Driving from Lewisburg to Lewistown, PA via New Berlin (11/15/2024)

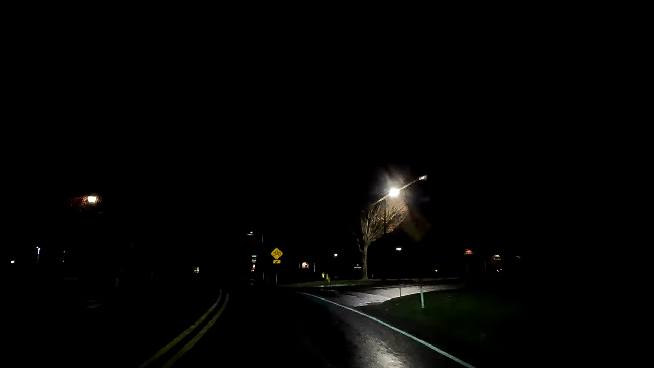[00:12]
right onto Pennsylvania 45 West Old Turnpike Road.
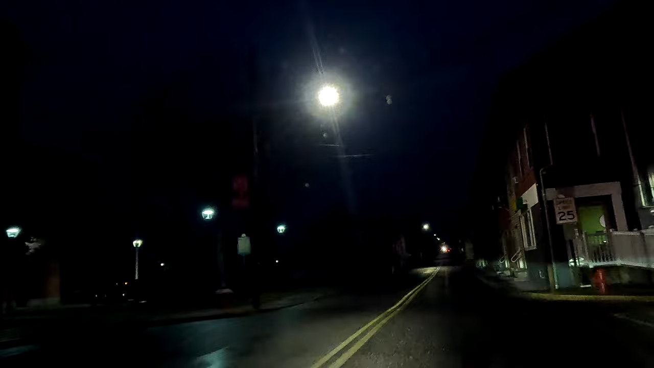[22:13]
Continue on US 522 South for 20 miles.